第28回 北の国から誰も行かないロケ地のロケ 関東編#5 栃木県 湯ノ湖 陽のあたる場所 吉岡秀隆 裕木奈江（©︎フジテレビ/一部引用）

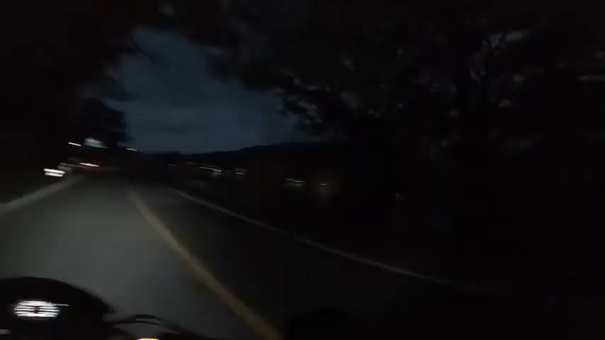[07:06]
帰りましょうはいこちら夜の中前事故でございます何にも見えません
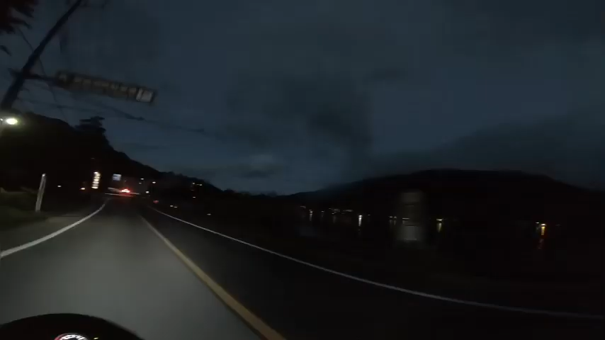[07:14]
温泉街の明かりがポツポツとこんな時間にバイクで
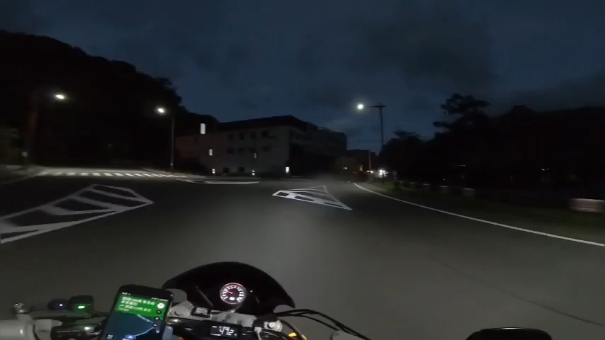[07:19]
中前事故いかないよね